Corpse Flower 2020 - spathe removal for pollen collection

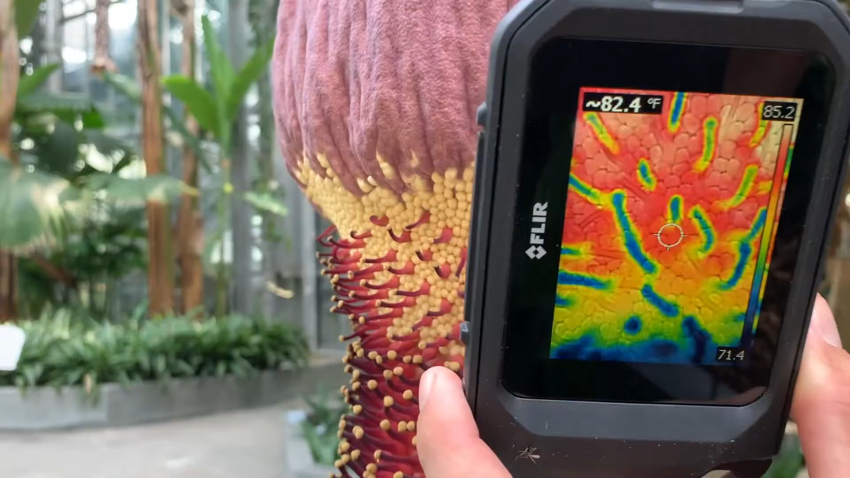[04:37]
On screen: spot 82.4°F
Look at that. So that's those... That's the male flowers there.
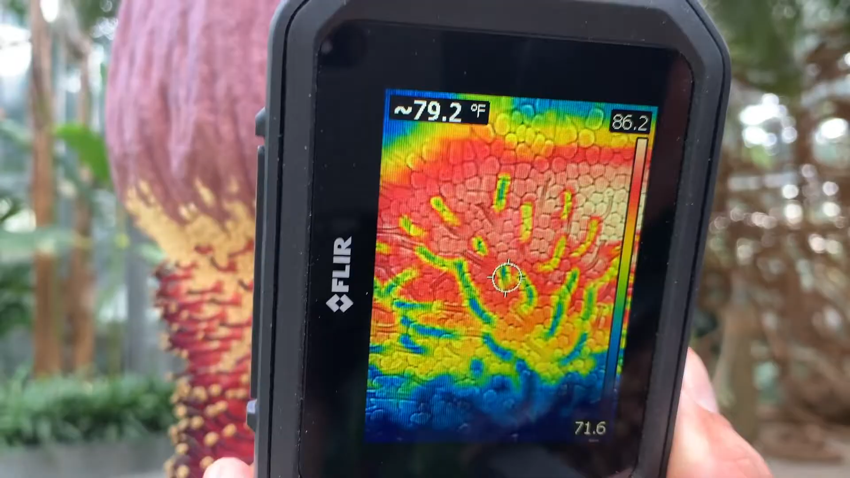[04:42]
On screen: spot 79.2°F
We're seeing the red that are hotter than... Especially see the blue down low which is cool. So they are heating up. They are active. It's calibrating and landing...
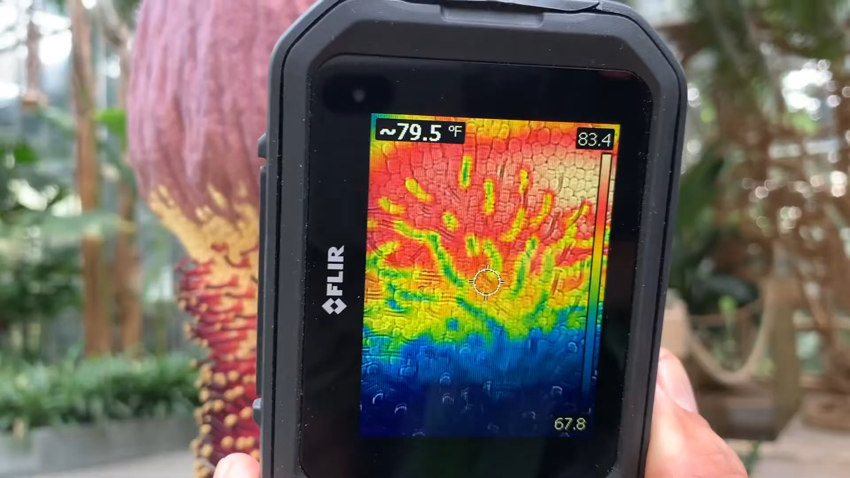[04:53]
On screen: spot 79.5°F
Around 80 looks like there in that section. 80-81.